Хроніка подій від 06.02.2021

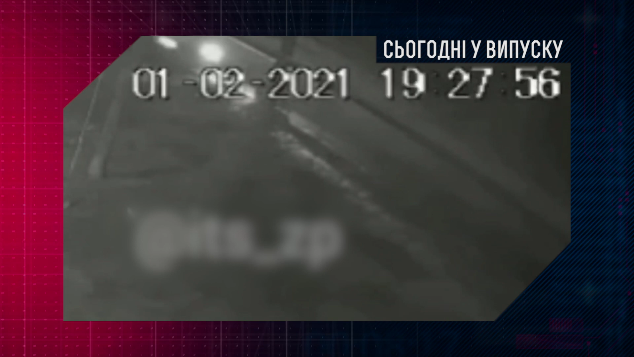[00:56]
Травмовано 14 пасажирів. Чи всі вижили? Ми ще раз повторяю, з маршруткою.
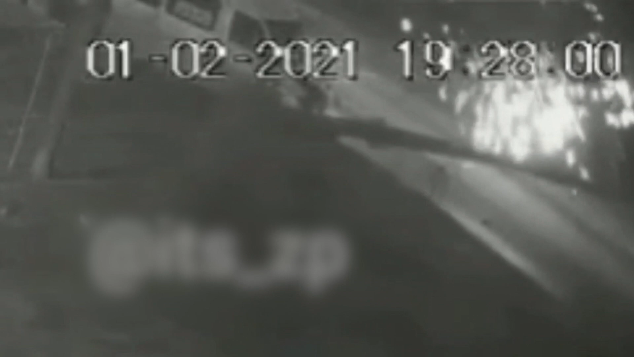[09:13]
Відпередньої частини мікроавтобуса після такого удару місиво залізяча.
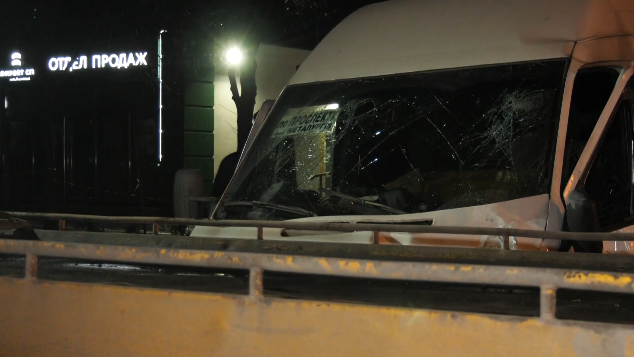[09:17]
Аварія сталася о 19.27.
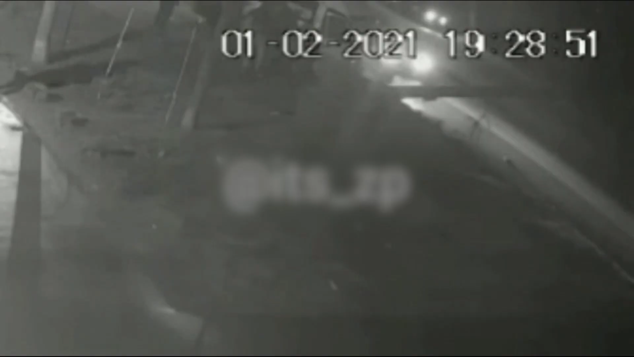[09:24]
Вже залічені хвилини після зіткнення до маршрутки підбігають люди.